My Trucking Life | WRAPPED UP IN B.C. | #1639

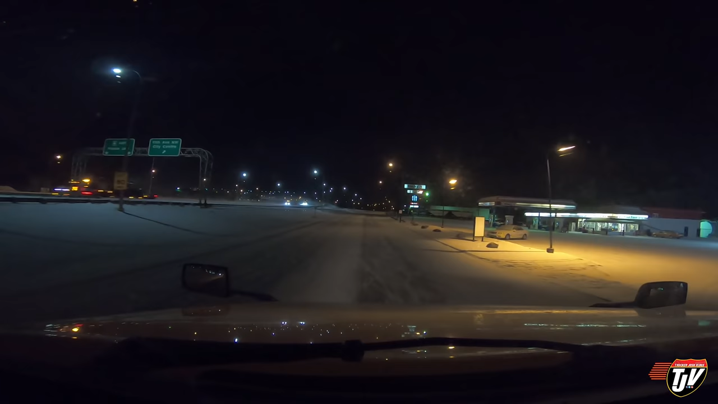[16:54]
It's just off to the right. Nice, quiet place to spend the night. We're about nine hours from home. Or from the yard, anyways. We'll do that tomorrow. We'll get going early in the morning. There it is. I'm a little tired and it's time to go to sleep.
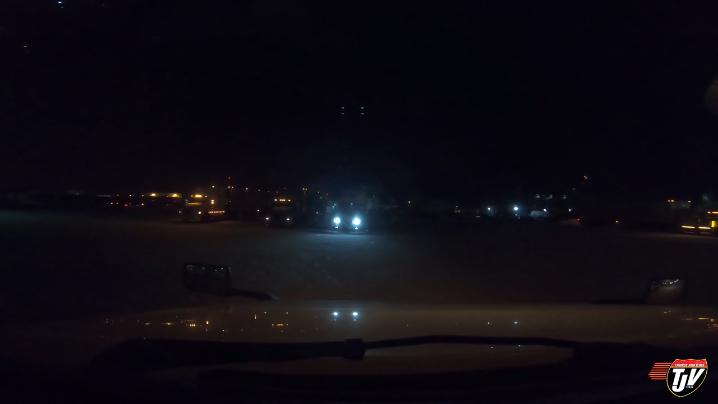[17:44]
This guy left his lights on. Oh, that's just his running lights. I'm always surprised when I see guys who leave their headlights on overnight. You know? Did you not see that? Alright, let's all the way around here. And we're going to back up against the edge over here. Actually, you know what? No, I could park here too.